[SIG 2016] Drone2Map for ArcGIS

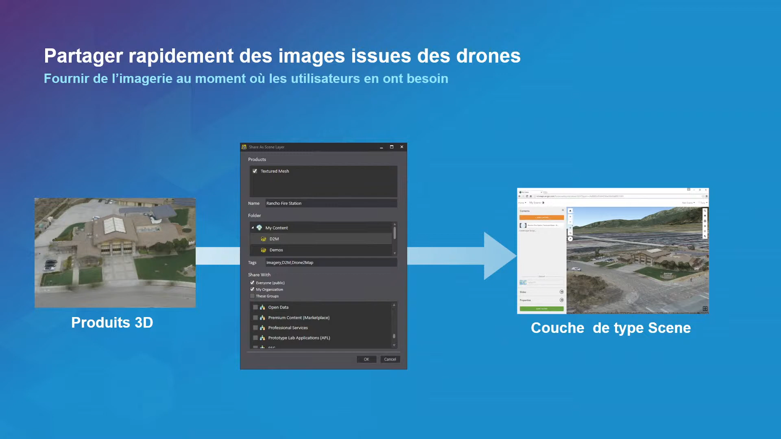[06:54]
il va me générer automatiquement une scène sur mon web SIG. Et de là, pareil, je vais pouvoir la réexploiter, aussi bien dans la visionneuse 3D que dans d'autres produits qui pourront le consommer. Alors, on va essayer de regarder ça en vrai.
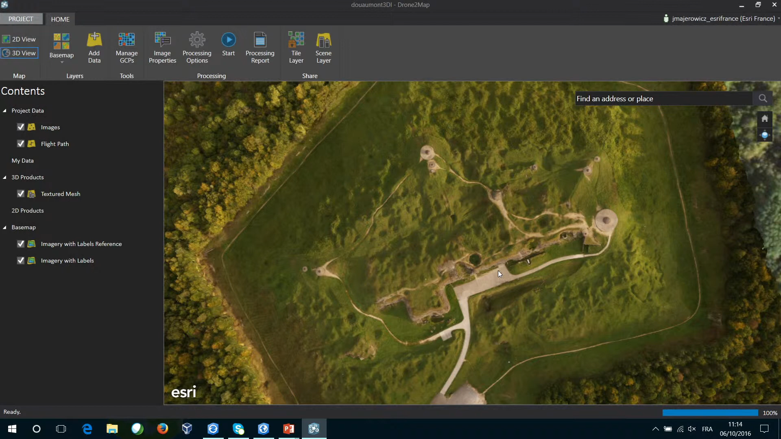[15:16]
Donc voilà le résultat. Le mesh texturé directement dans le drone-to-map affiché.
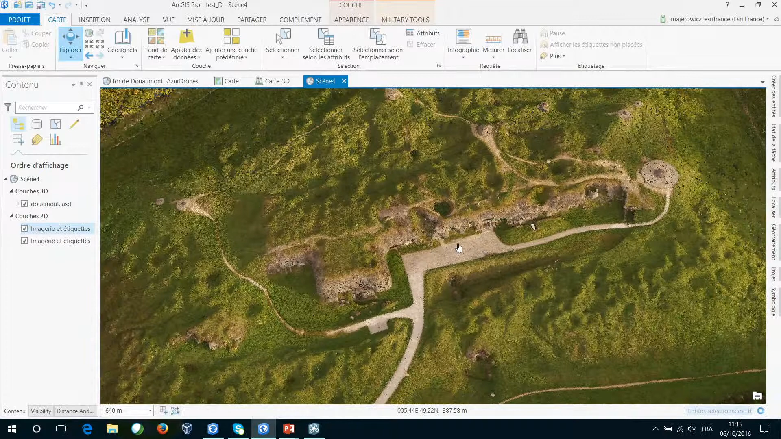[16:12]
Donc, ce nuage de points était stocké dans un fichier de type, dans une couche de type LAS, ou de la Z-Data 7. Donc, la machine, elle est un petit peu faible parce qu'il y a beaucoup, beaucoup de points là. Je n'ai pas assez de rame encore. Mais bon, ce qui est intéressant, c'est que vous pouvez voir tout ça, c'est des points et le LAS Dataset dans Argis Pro, l'intéresse, c'est que je peux choisir le... S'il te plaît.
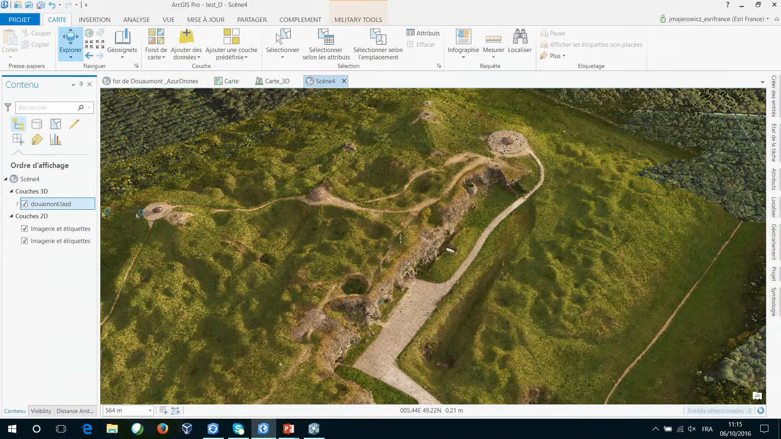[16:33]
Merci. Je peux choisir d'afficher mes points avec la couleur issue des photographies. Donc, ça donne cette impression de vue réelle, on va dire.
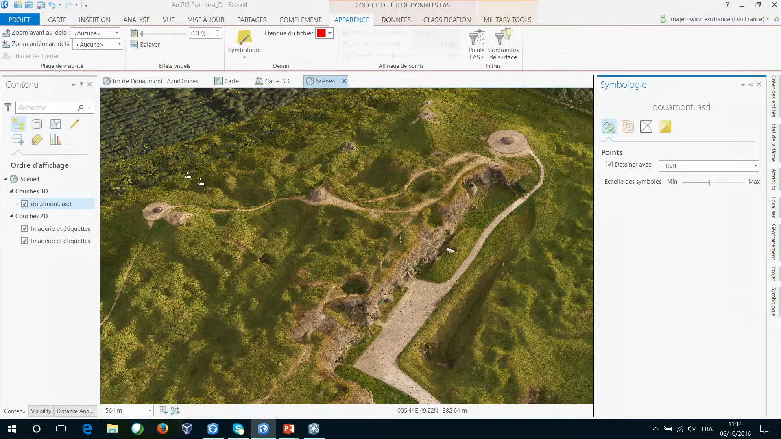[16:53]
Donc, on peut le voir ici. Qu'est-ce que j'ai ?
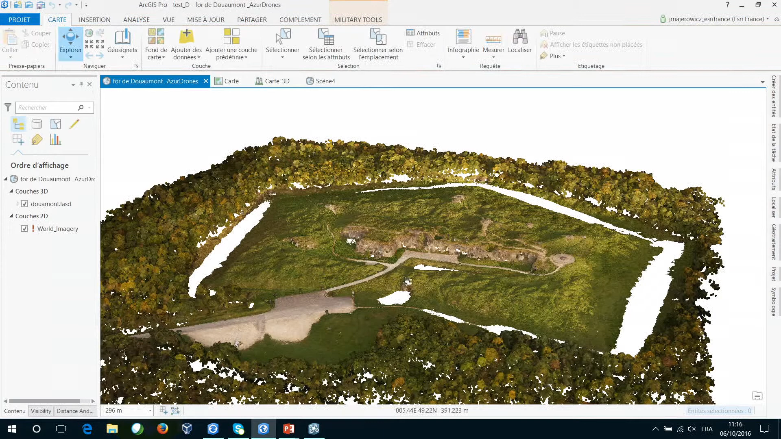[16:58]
Ça, c'est aussi la 3D. Je dois avoir... Voilà. L'ortho-mosaïque a été généré.